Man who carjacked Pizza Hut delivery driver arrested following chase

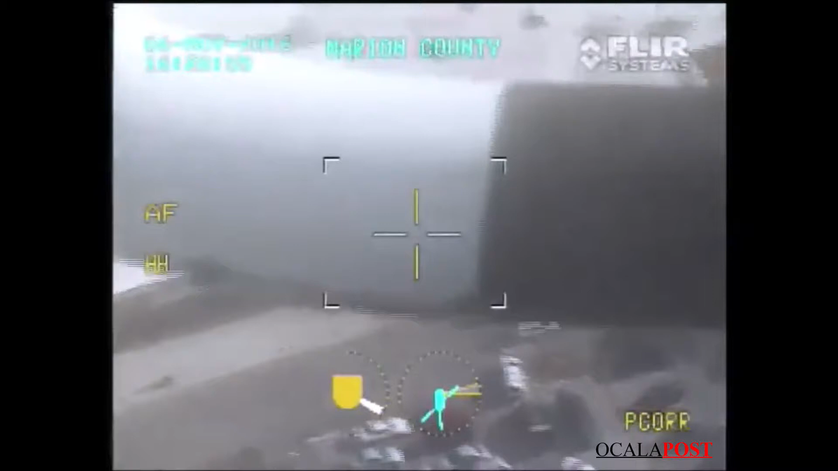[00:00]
stopped in front of the lane, in front of the grocery side entrance. They're just stopped right there in the driveway, waiting for foot traffic to go in front.
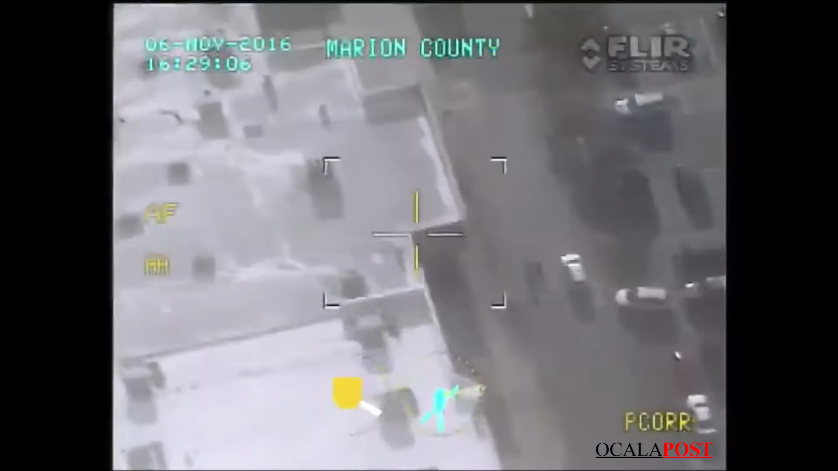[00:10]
All right, two subjects just came out of the Walmart. They're getting in the back seat, driver's side of the vehicle.
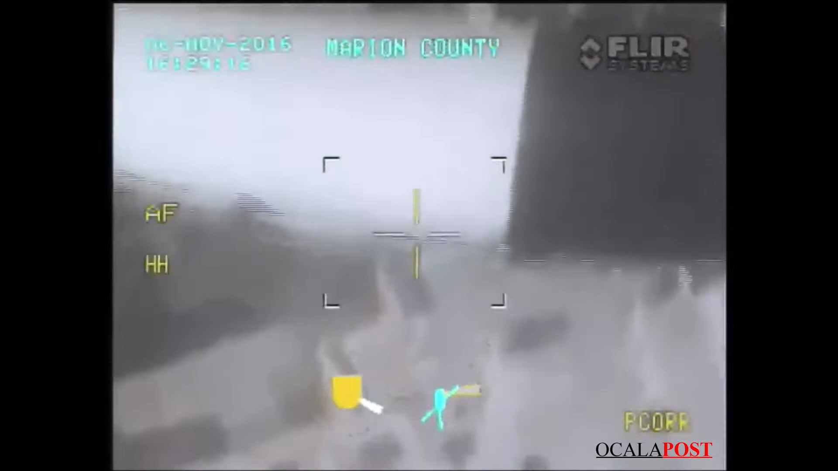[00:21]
All right, we got one more subject just ran out of the GM side. They got in the passenger side back seat of the vehicle, and they're now headed eastbound towards the exit.